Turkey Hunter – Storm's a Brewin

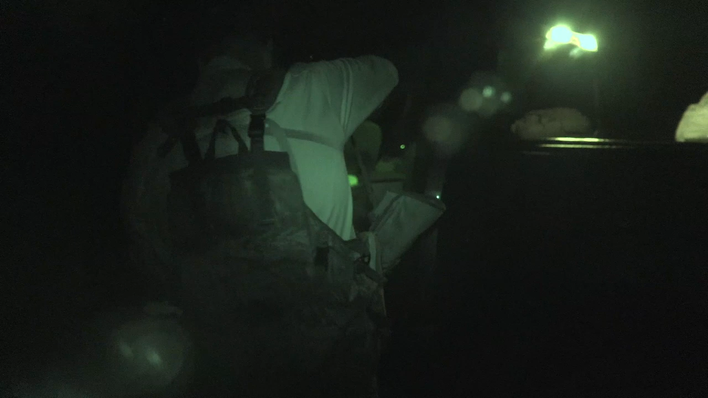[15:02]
Well, we're easing into this roost location, trying to get as close as we can, but not too close. We're slipping along, and all at once a bird hammers to our right, about 100 yards.
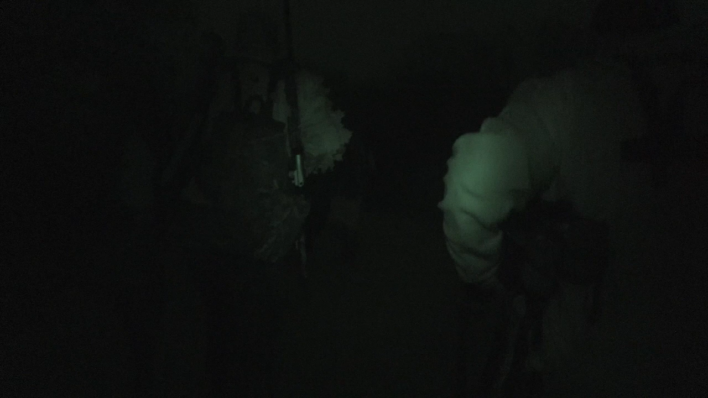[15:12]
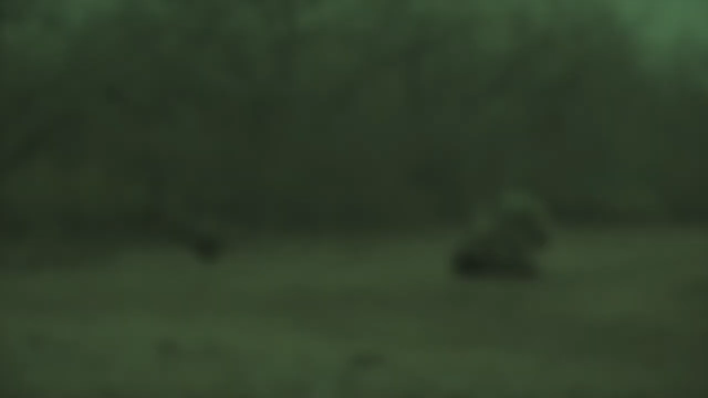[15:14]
And it's not just one bird, there's several birds in there. Well, we go into freak out mode. We're trying to find a place to set up and hide everybody. We got Lamar, which is about 7'5", and we gotta hide him somewhere.